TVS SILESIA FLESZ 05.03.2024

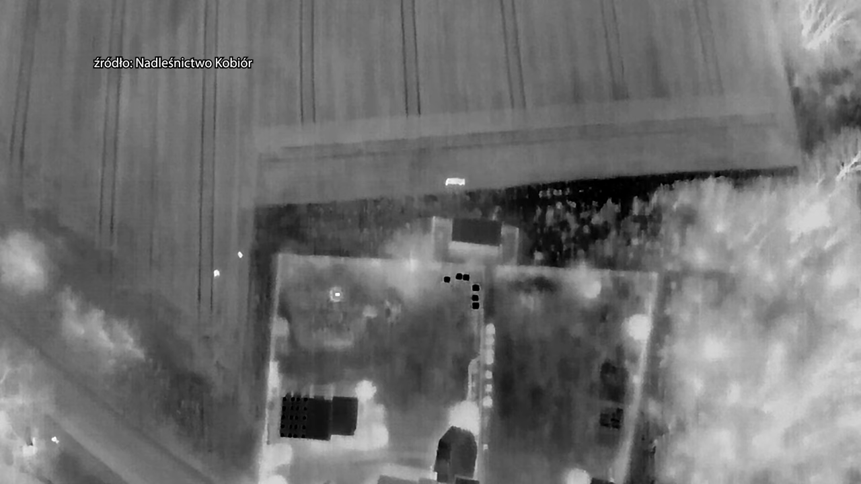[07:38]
Zabawa w Chowanego była jednak nierówna,
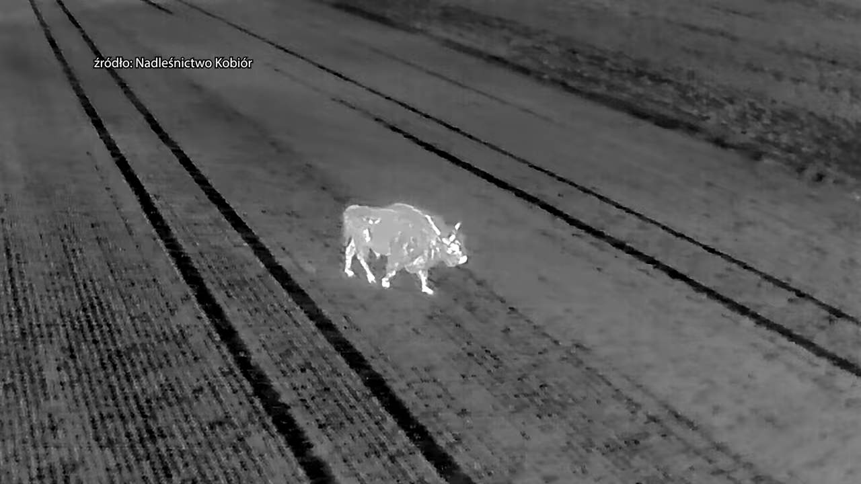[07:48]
Plesner jednak chyba się wolnością znudził i uznał, że pora wrócić z wychodnego.